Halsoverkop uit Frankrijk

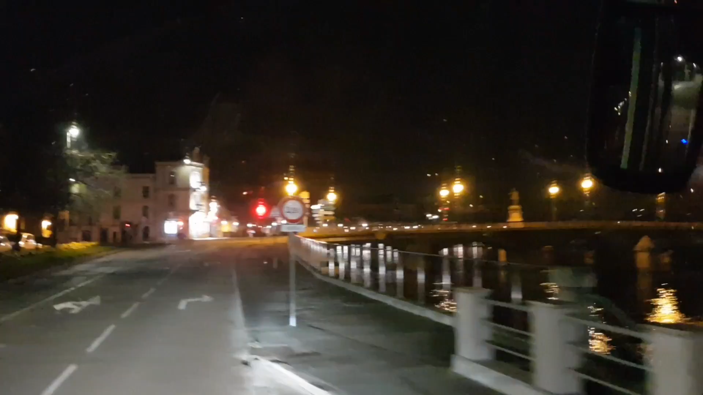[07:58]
Rechts afslaan. Daarna ga rechtdoor over de rotonde.
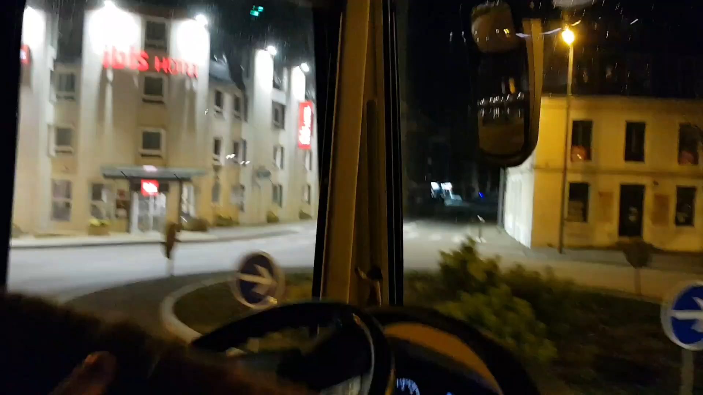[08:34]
Langs het Iwbis... We zitten op dit moment in het plaatsje Pontigny.